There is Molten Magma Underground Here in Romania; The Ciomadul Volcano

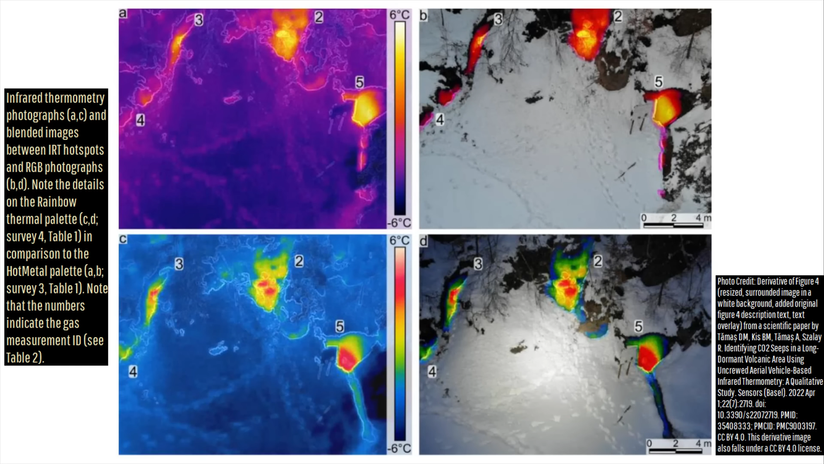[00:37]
On screen: scale top 6°C, scale bottom -6°C
Despite this on the surface, evidence of this deep magma chamber is abundant,
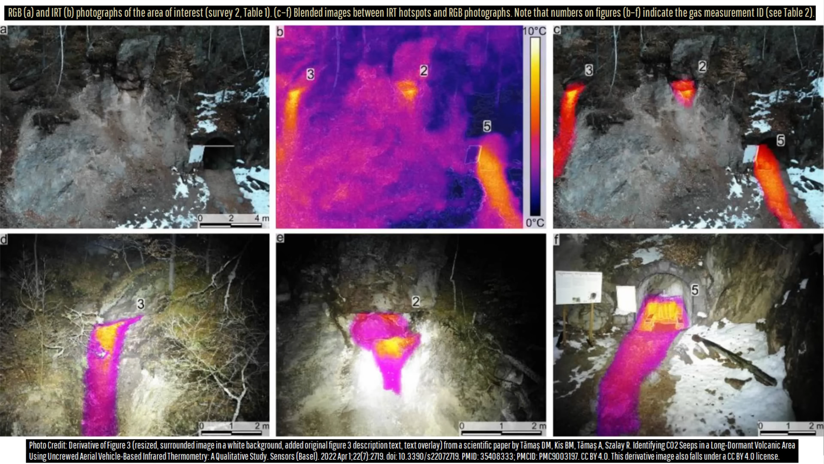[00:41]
as some of the volcanic gases the magma produces rises to and then seeps to the ground at multiple locations.
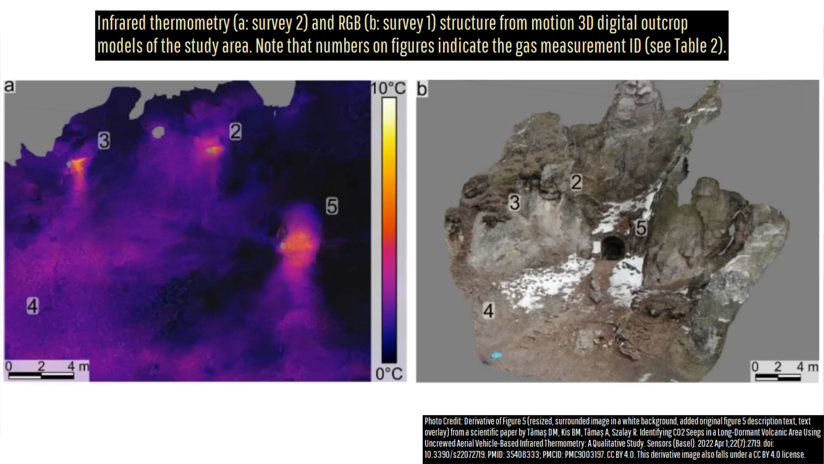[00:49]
Since the main release gas is carbon dioxide, and carbon dioxide is heavier than typical air,